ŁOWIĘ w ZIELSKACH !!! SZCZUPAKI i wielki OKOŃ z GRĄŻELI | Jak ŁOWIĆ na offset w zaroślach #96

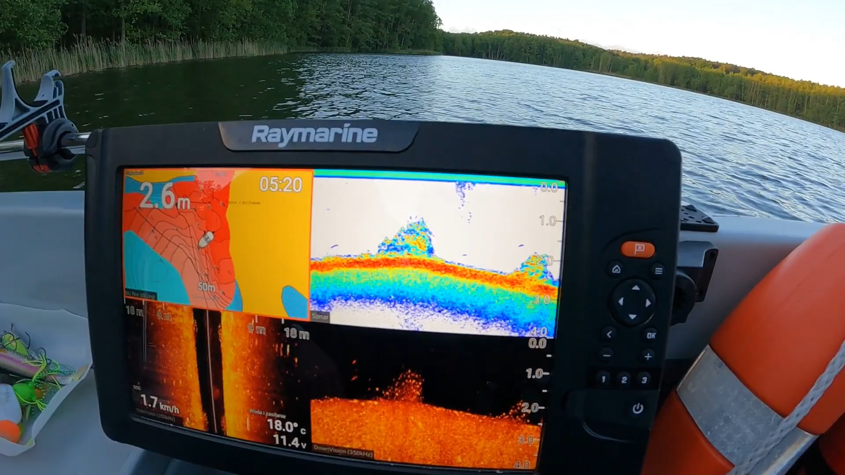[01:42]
On screen: depth 2.6 m, water 18.0°C, speed 1.7 km/h
Są ławice okoni. To są ewidentnie takie, bym powiedział, drobne okonki, wiesz? Musi ich być tumultum i muszą na nich żerować. No ale my dzisiaj bez okoniówek. Tak.
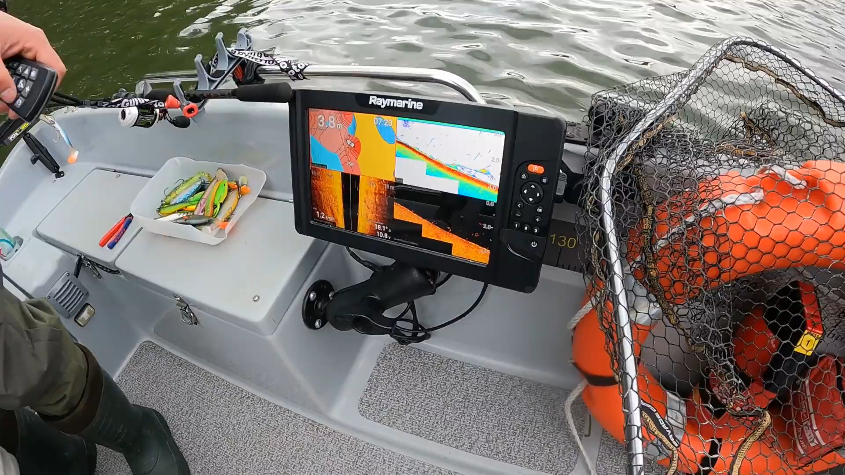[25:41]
Dzisiaj myślę, że okoniowo by było mistrzostwo. Wszędzie okonie widzimy na sądzie, ale my dzisiaj nie mamy okoniówek. To tak zawsze jest, nie?